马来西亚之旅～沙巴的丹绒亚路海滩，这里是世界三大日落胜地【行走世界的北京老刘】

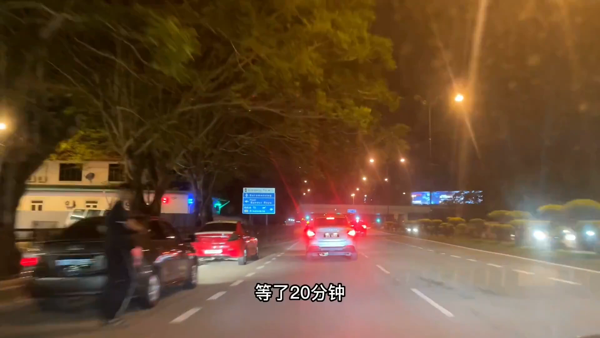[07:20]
打车的人非常多而且道路拥堵等了二十分钟您是一直就生活在这里的吗对不过年轻的时候就经常去